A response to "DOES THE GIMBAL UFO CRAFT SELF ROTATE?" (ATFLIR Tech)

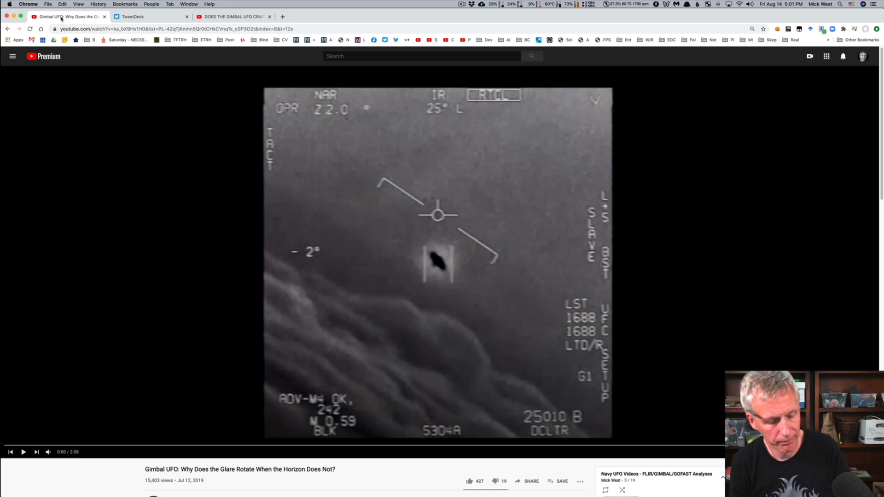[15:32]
And I'd like to talk to anybody who disagrees with me so I can explain it or have it explained to me. So that would be great. See ya. So something I'm asked a lot regarding the gimbal video is if it's just a glare, if it's just some kind of glare in the camera,
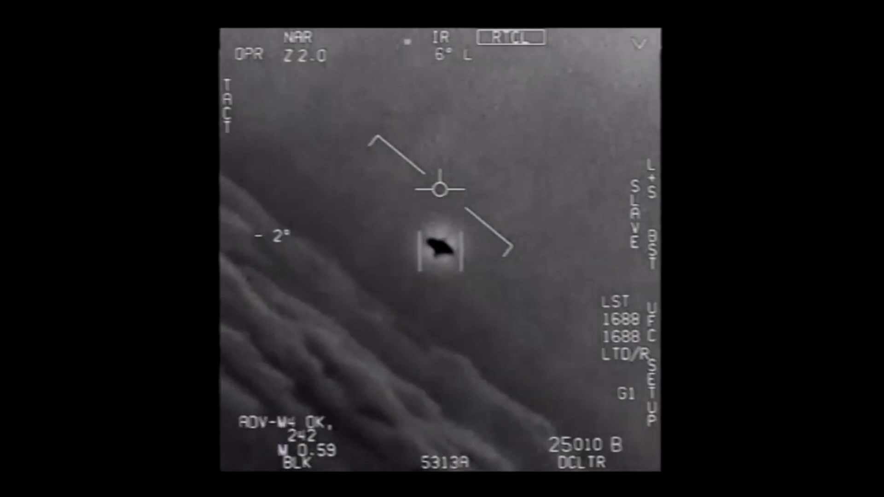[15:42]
then how can the glare rotate when the horizon doesn't rotate? How can the glare rotate independently of the horizon? Now, it's actually not that complicated.
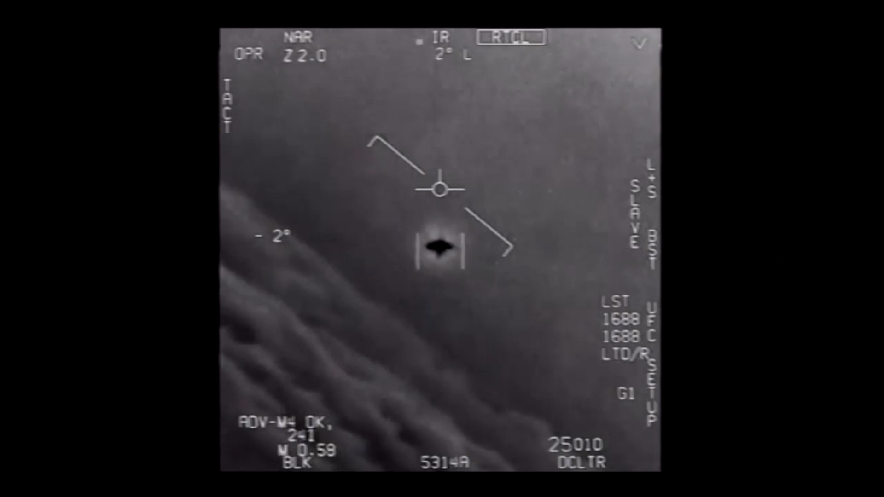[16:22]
So this derotation mechanism is applied after the actual rotation of the camera to remove the unwanted rotation.
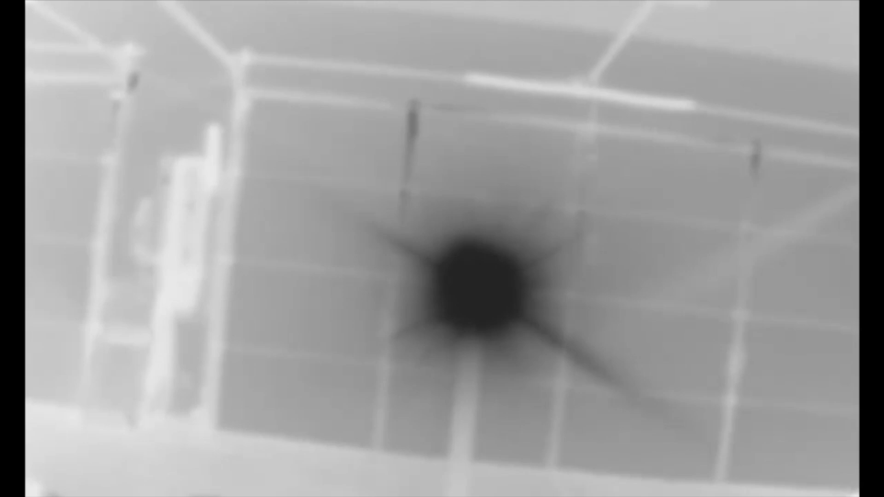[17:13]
And so if we then apply this derotation to get the horizon steady, the horizon doesn't rotate and the glare does rotate. So that explains what's going on in the gimbal UFO video. The glare is rotating because the camera is rotating. The horizon isn't rotating because they don't want it to rotate. The rotation is unwanted, a function of the gimbal system. The derotation rotates the glare and that's what we're seeing here.